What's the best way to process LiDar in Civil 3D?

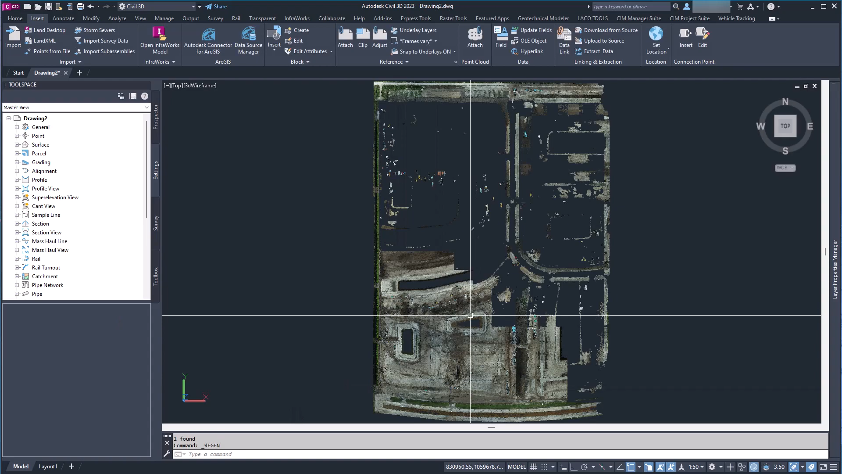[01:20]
And so there's our point cloud and when I zoom in you can see I mean there are millions and millions of points on this. So now obviously I want to create a surface from this.
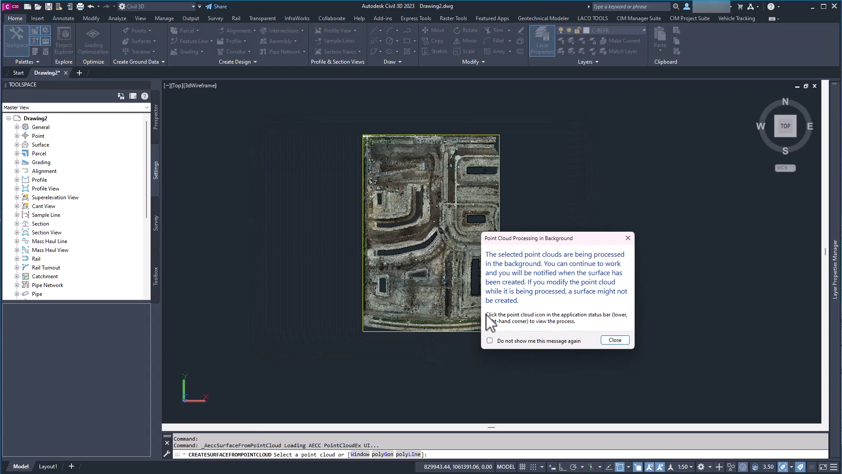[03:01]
It says it's going to process those thousands of points in the background and then once it's done we'll see contours pop up. And there we go.
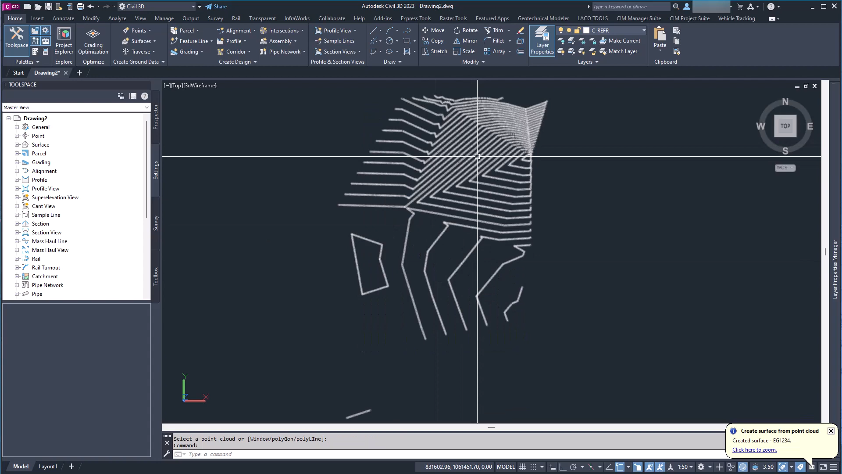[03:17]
So I'm going to go ahead and unload and there we see that's definitely not not enough detail for us.
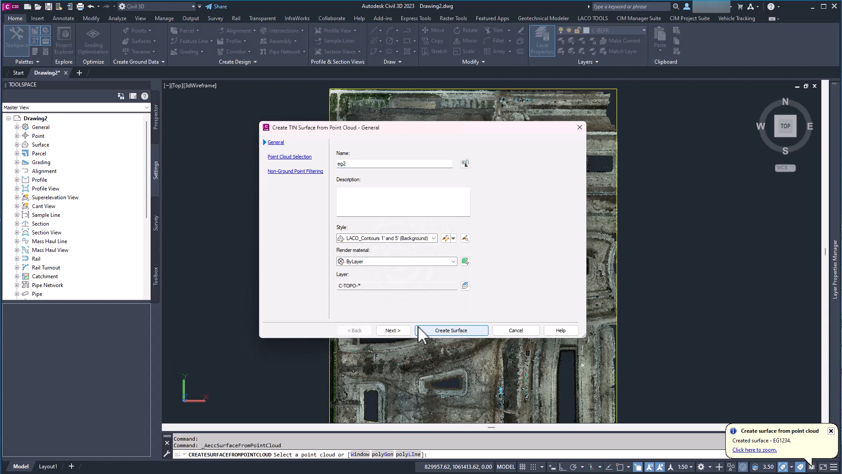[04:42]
I'm just going to name it eg2. Go ahead and use the same style. And we're going to go ahead and do a five foot grid this time. And we can see when I hit enter 374,000 points which is a little bit better. And here I can go ahead and add a selected area of a point cloud.
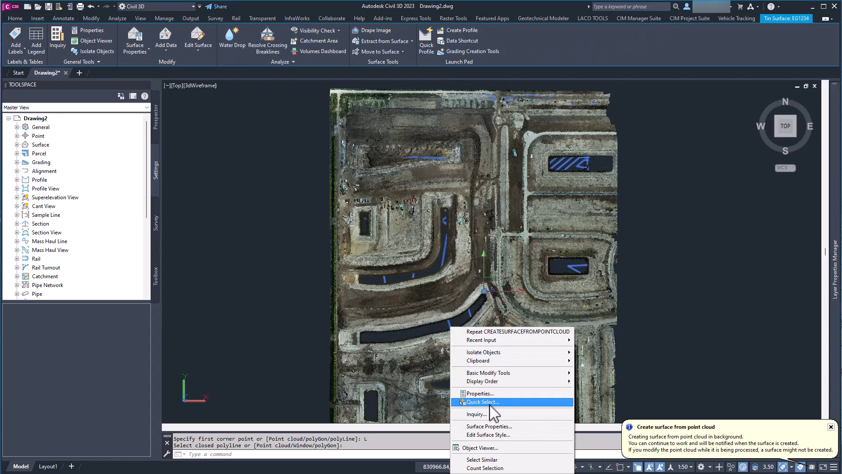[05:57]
Go next and let's go ahead and create this surface. So it's going to crank in the background and while that's doing that I'm going to go ahead and turn this surface off.
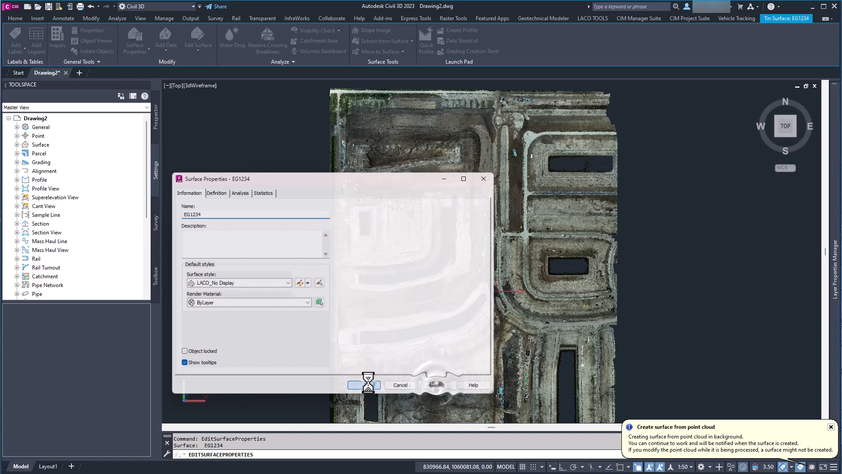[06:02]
And there we go. It's generating our contours and now we have
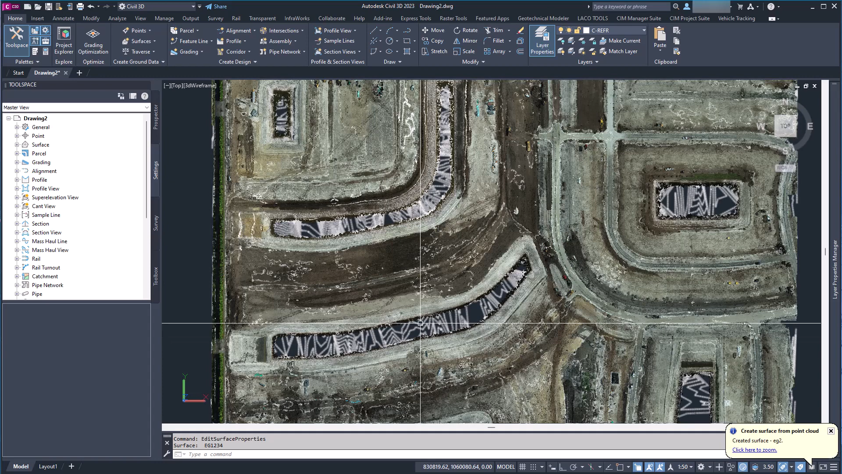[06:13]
another surface and if I unload the point cloud we can see here we definitely still have some issues down here at the bottom of the pond but we can see the detail that we got. Those contours are way cleaner.
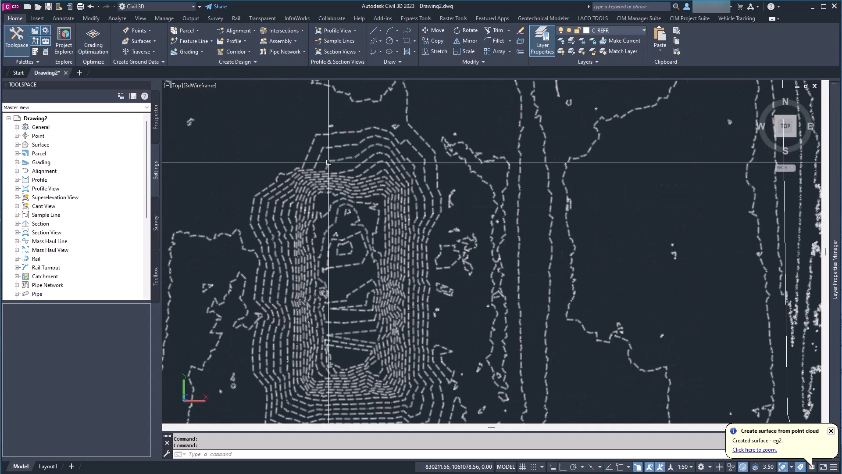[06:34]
We can even see we got some cleaner contours on these other ponds here because you know the grid is going east to west north to south and this is kind of at a diagonal so it doesn't have as good of contours as this one does. So we might want to do another polyline there. Here the same thing.
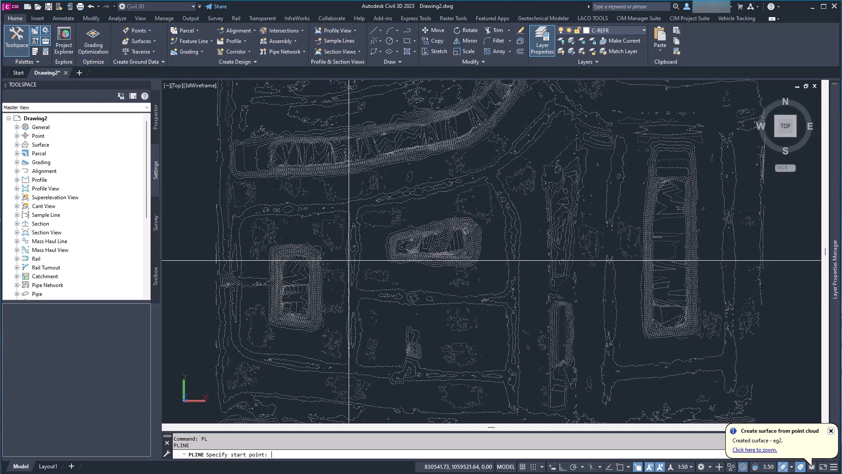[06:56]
So I'm going to go ahead and show real quick. I'm just going to draw a polyline around this pond and we'll go ahead and add this one as well
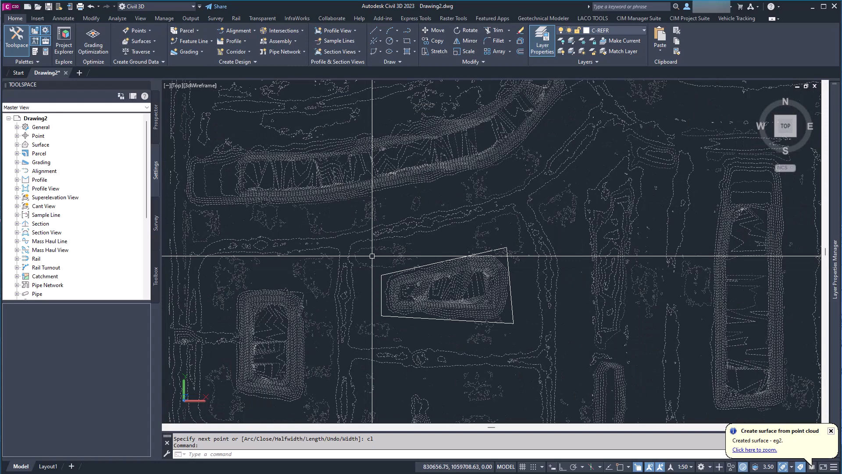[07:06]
to another surface.
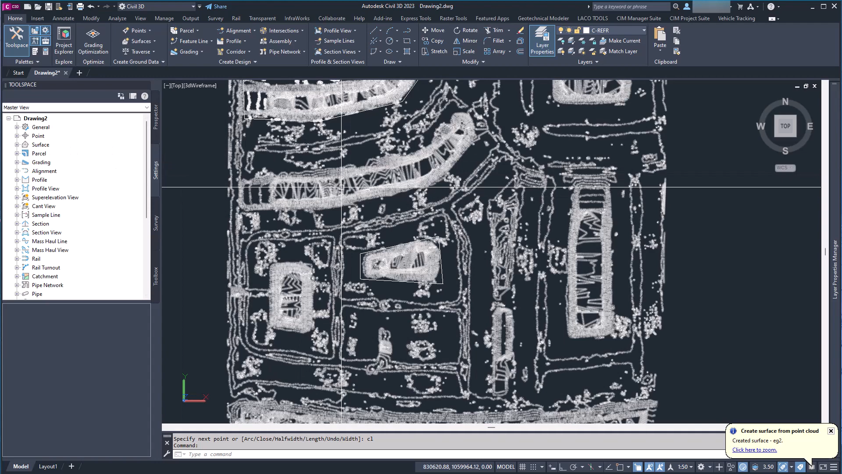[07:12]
So let's go ahead and turn the surface off.